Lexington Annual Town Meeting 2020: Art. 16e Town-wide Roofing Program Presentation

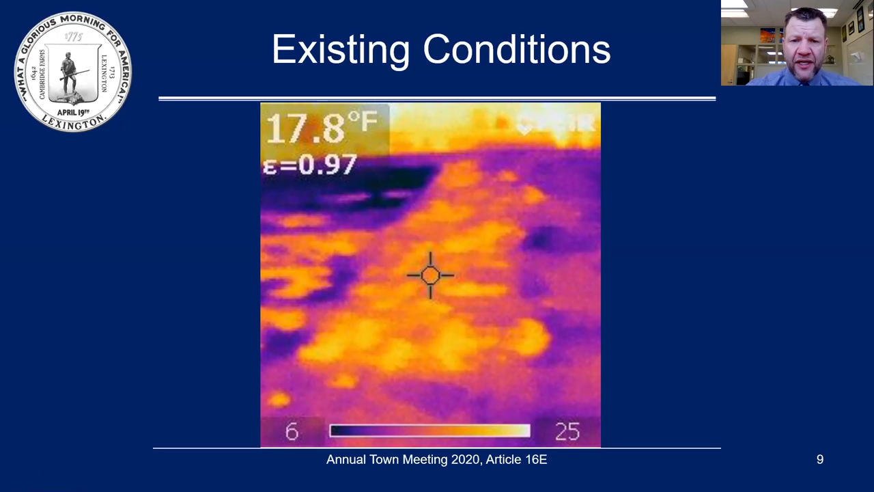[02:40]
On screen: spot 17.8°F
That means that the insulation is keeping the heat below. This light orange and yellow coloring has to do with the heat being transferred through the roof to the outside.